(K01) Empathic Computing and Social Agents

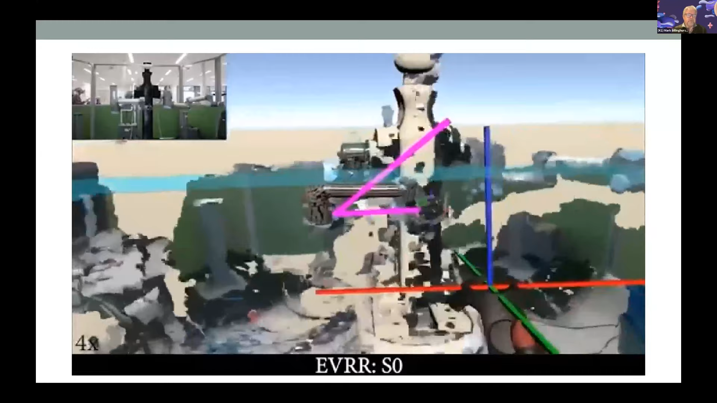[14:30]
So, this is an example of how you might be able to use scene capture, like I showed you before, to improve your interaction with an agent, in this case, a real robot.